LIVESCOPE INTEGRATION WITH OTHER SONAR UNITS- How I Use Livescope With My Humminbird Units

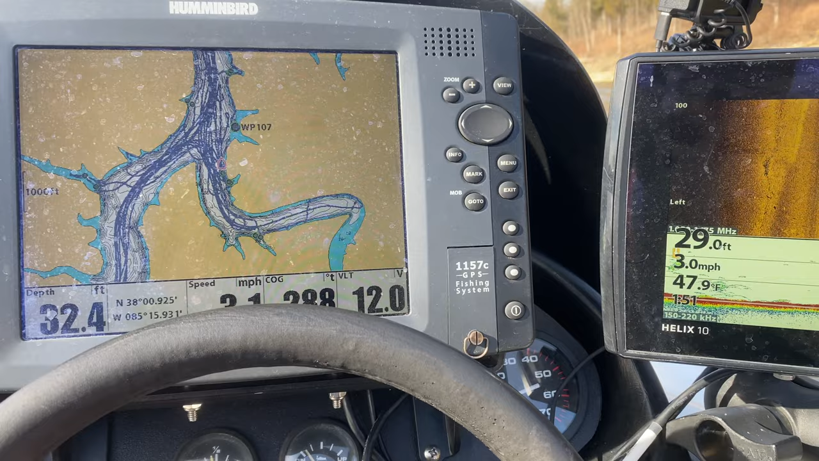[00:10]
On screen: water 47.9°F
All right, so I'm idling along here. I'm going 3.1 mile an hour and what I've got here is I've got this 1157C.
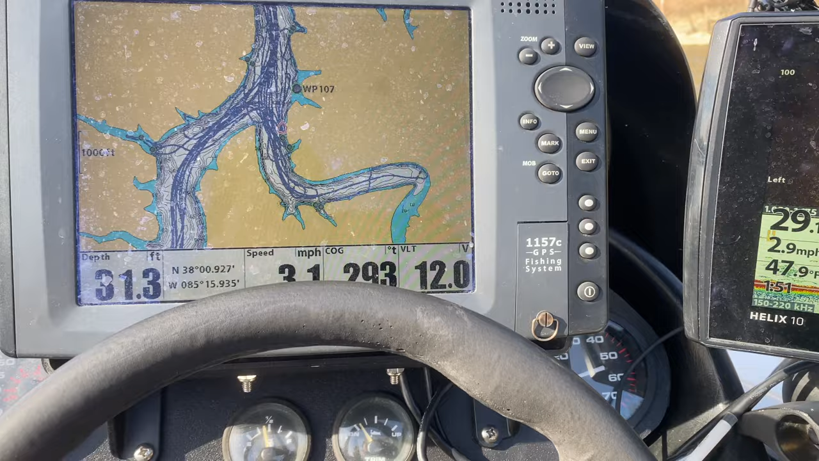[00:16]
This has just regular 2D sonar
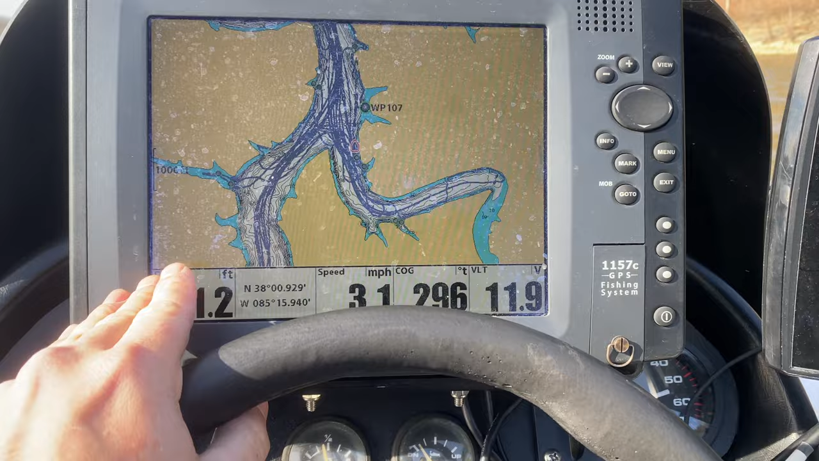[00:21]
and then the main thing that I'm going to use this one for is my mapping. I usually just keep strictly just mapping up on this one and then I use this Helix 10 Gen 3 mega side imaging for all my sonar needs.
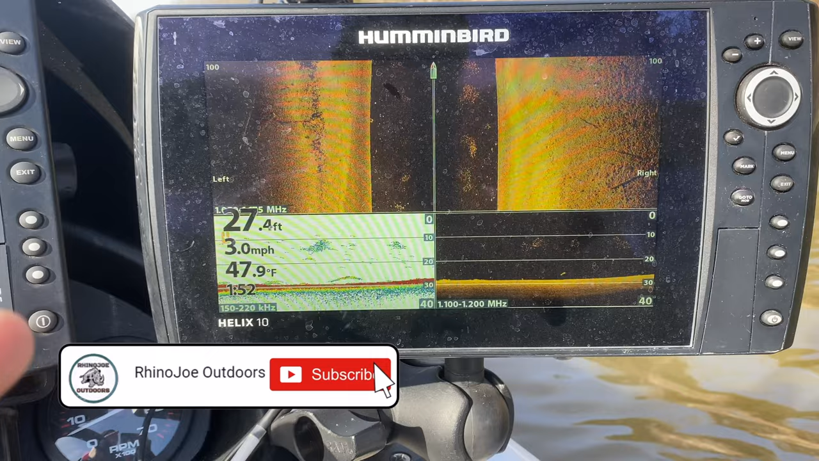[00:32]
On screen: depth 27.4 ft, water 47.9°F, speed 3.0 mph
It's got the chirp so the 2D is night and day compared to the 2D on this.
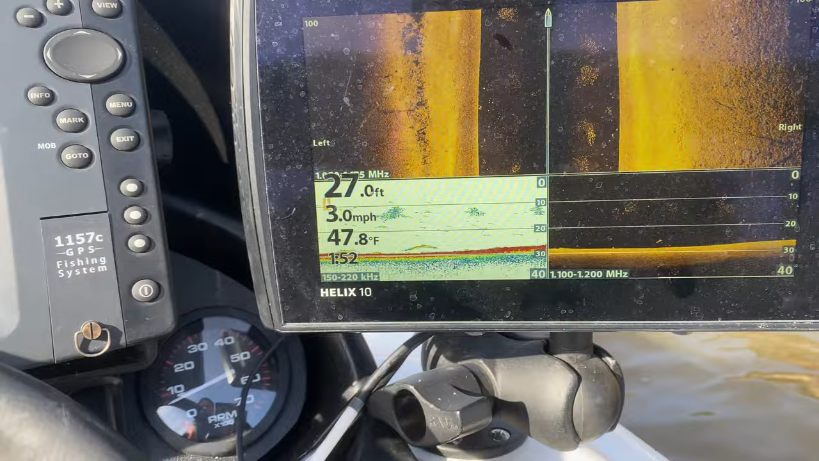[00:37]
On screen: depth 27.0 ft, water 47.8°F, speed 3.0 mph
So I'll bring that up.
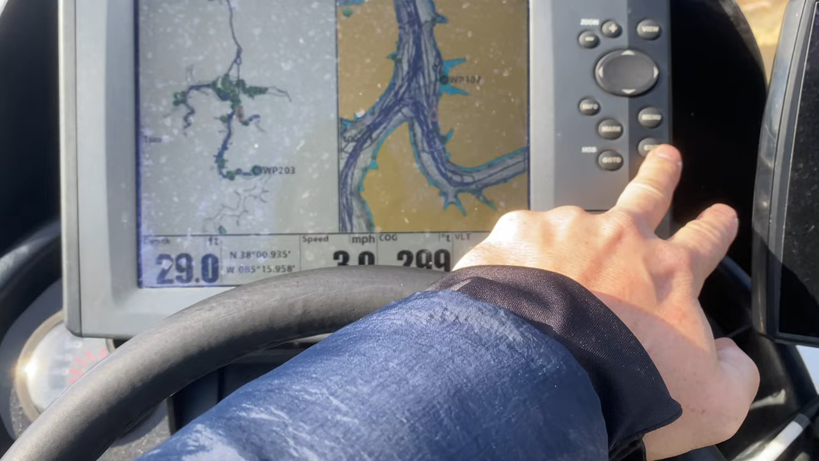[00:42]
Let's go through some screens here.
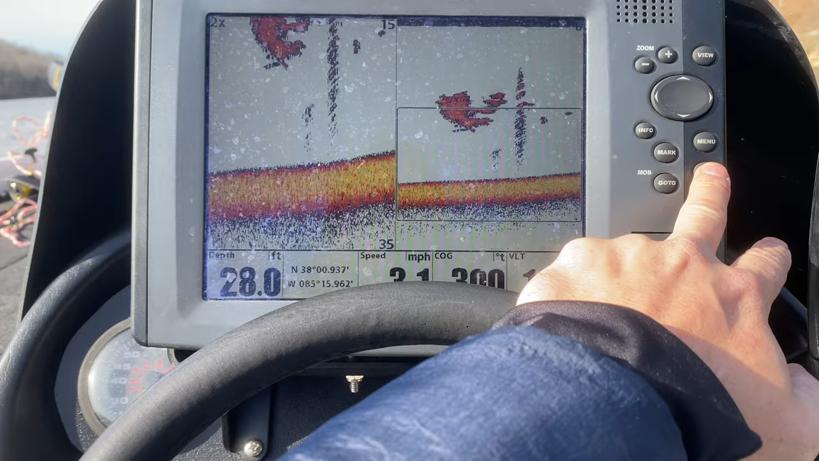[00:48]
On screen: depth 28.0 ft
So just compare that 2D sonar. I mean it's night and day whenever you look at the difference between the two units.
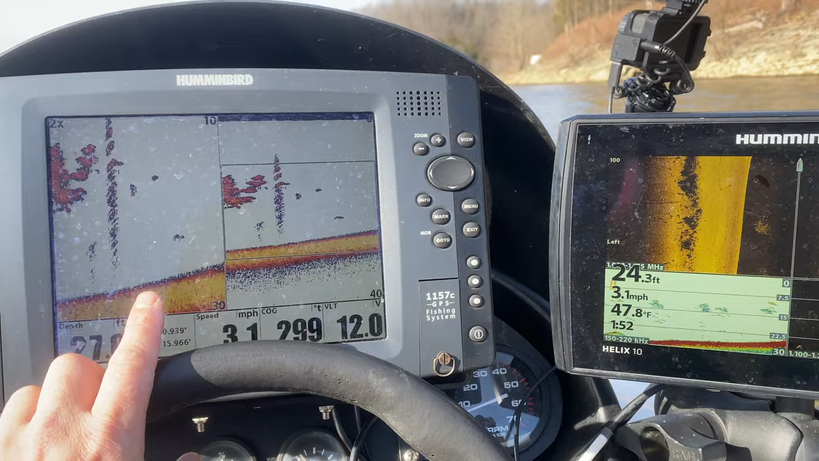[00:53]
On screen: water 47.8°F, speed 3.1 mph
This chirp is amazing.
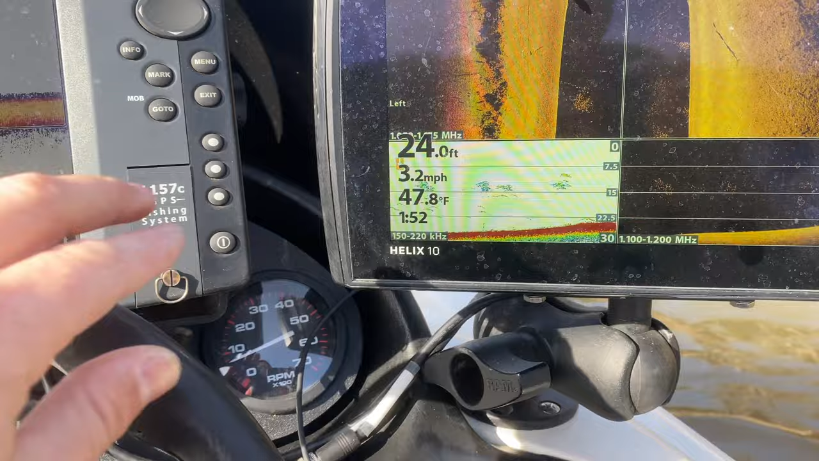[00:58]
On screen: depth 24.0 ft, water 47.8°F, speed 3.2 mph
But let's go back here. So I've got the top button here set just for mapping. So it automatically goes to mapping. But then I'm going to use this to locate my fish.
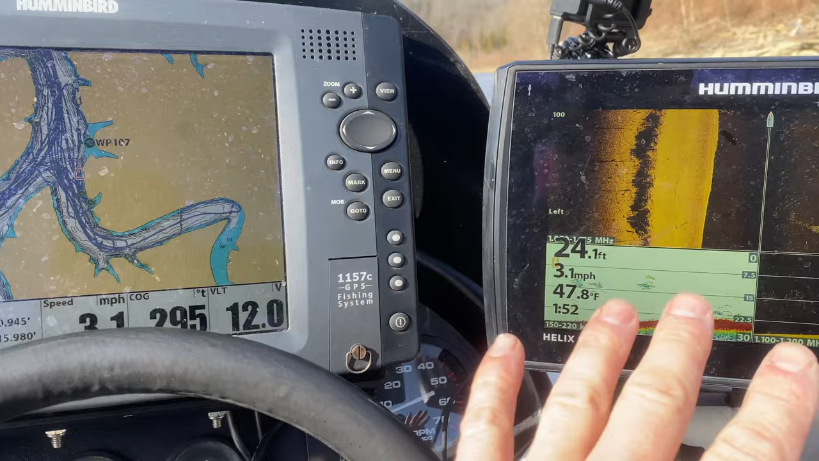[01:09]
On screen: depth 24.1 ft, water 47.8°F, speed 3.1 mph
Now I've got all these two units and then up front I've got a Helix 10.
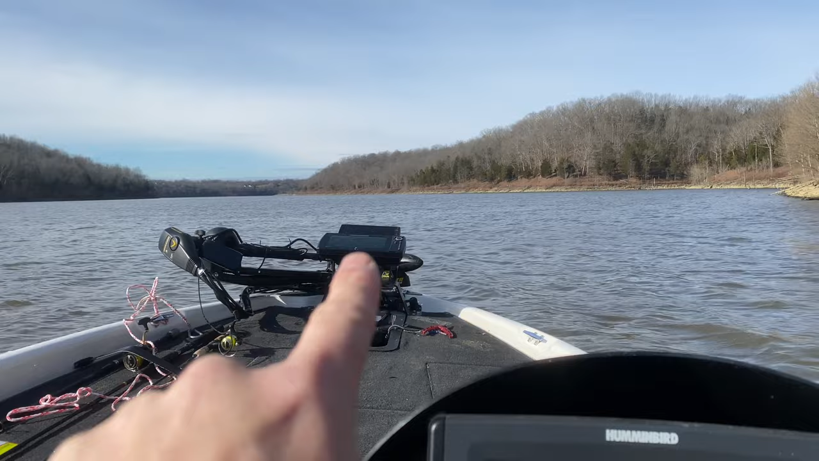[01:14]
That's a Gen 1 and all I use that for is to share waypoints.
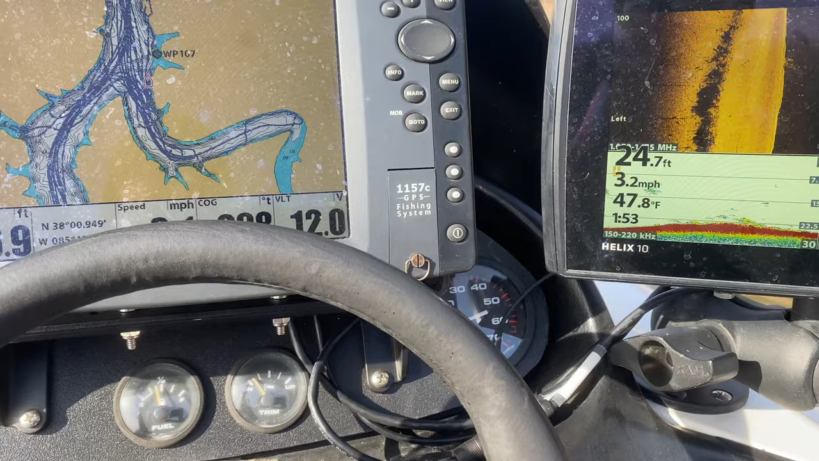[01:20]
On screen: depth 24.7 ft, water 47.8°F, speed 3.2 mph
So whenever I mark something back here on this or on this it's all networked and it shows it up there.
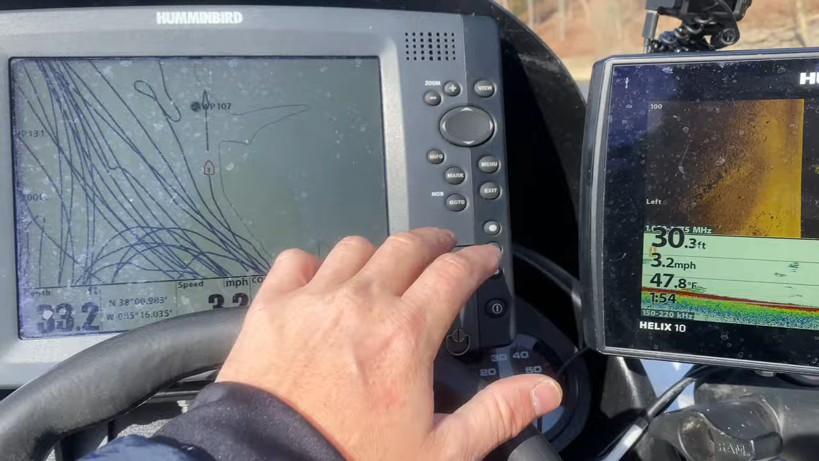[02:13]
On screen: water 47.8°F
So I got my mapping up there and then I got my sonar over here and I'm just going to idle on through here and then see if I can find something.
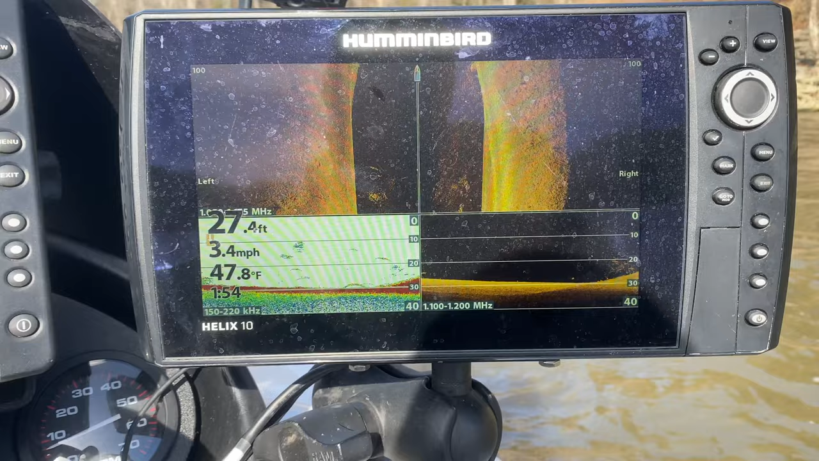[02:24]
On screen: depth 27.4 ft, water 47.8°F, speed 3.4 mph
I probably should have cleaned my screen a little bit before I did this. Yeah so you got 2D sonar here.
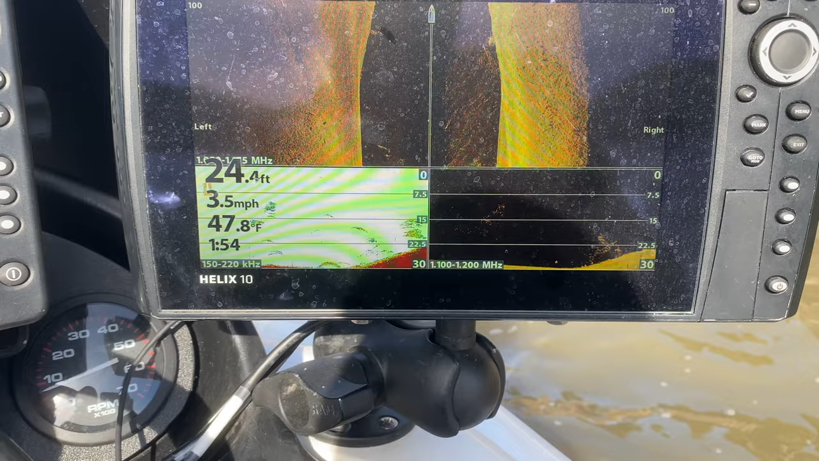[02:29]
On screen: depth 24.4 ft, water 47.8°F, speed 3.5 mph
I got some fish fish here.
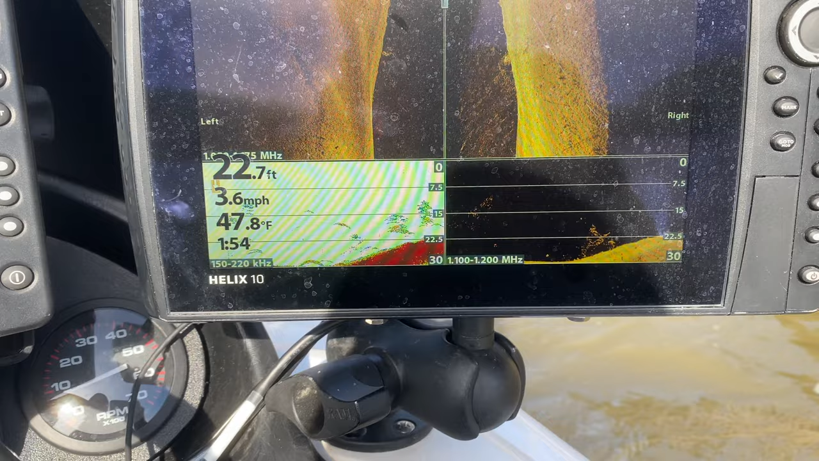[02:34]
On screen: depth 22.7 ft, water 47.8°F, speed 3.6 mph
You can tell I'm getting shallower here.
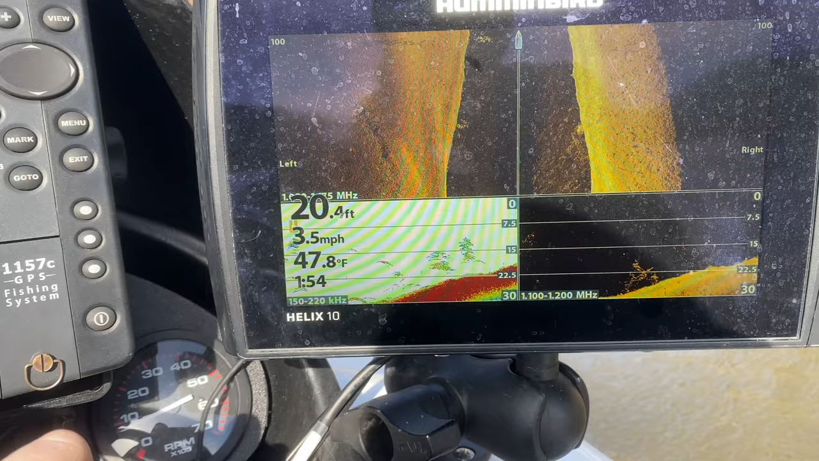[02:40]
On screen: depth 20.4 ft, water 47.8°F, speed 3.5 mph
We're going to pull up here. So I want to show you what I'm getting ready to go up again.